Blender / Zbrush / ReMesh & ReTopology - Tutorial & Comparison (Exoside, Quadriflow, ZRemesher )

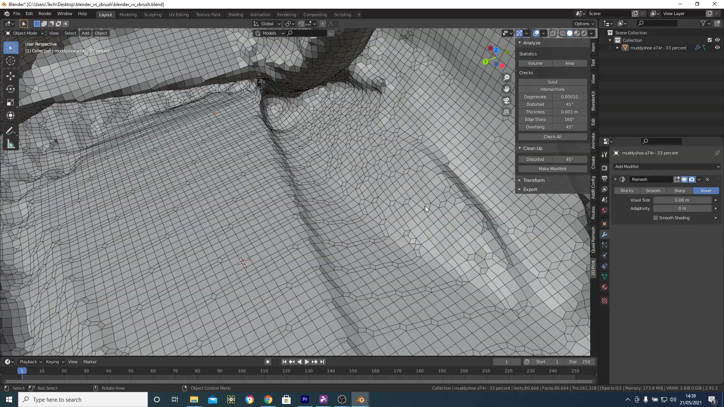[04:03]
We do have these sort of weird patterns going across here, which ZBrush doesn't do. But we do have evenly distributed, mainly quads, across the whole mesh.
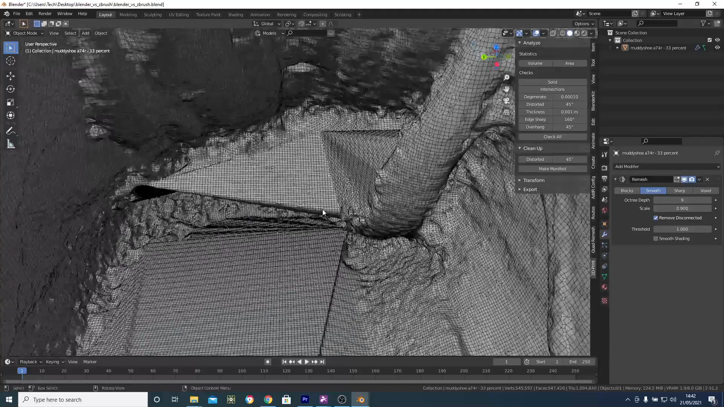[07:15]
I do have some areas here where the polygons...
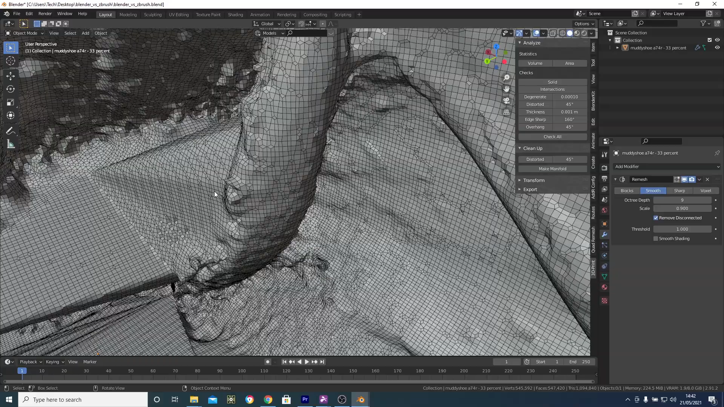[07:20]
Generally, I'm quite happy with that.
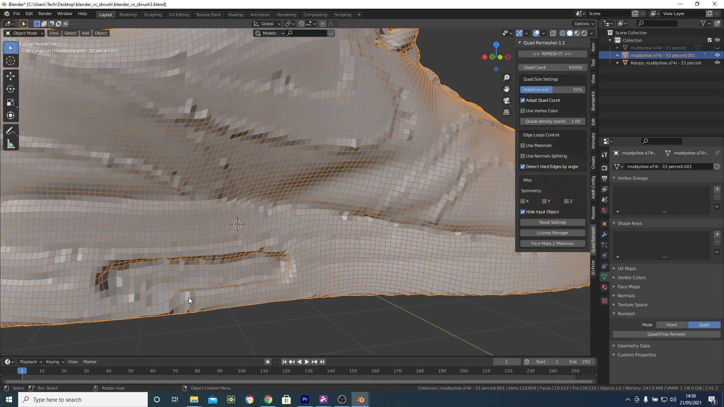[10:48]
So we can see here some of the kind of weird errors this one produces.
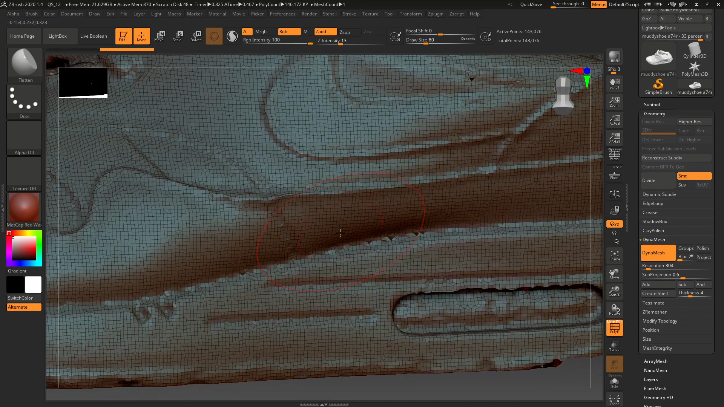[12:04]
We don't have any of the weird artifacts that we had at the bottom.